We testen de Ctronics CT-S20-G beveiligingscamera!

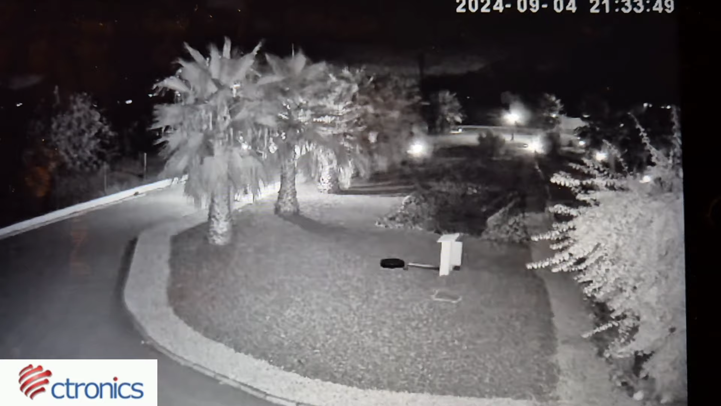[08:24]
Het is donker. De camera geeft geen nachtkleuren. Maar wel een super, super helder beeld. Het is echt heel goed. En ja, wij zijn er helemaal gelukkig mee. Want daar gaat het om. Je moet goed kunnen zien wat er om je huis heen gebeurt. En dat doet deze camera van Seatronics. Ik ga nog even laten zien hoe die hangt.